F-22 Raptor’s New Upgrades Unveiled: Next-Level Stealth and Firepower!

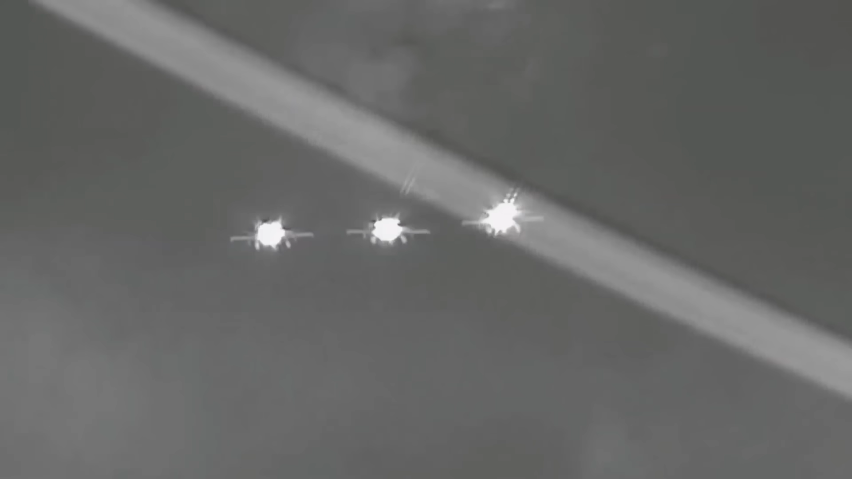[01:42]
IRDS, basically a sixth sense that will help the jet-spot enemy aircraft and missiles through heat.